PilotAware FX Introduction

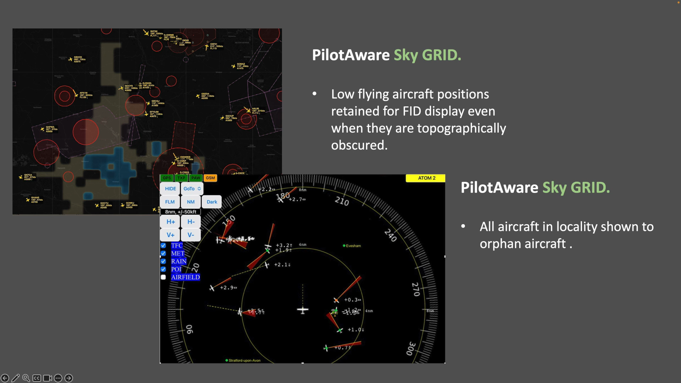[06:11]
no matter what the terrain or communication challenges. The final PilotAware technology used is iGrid.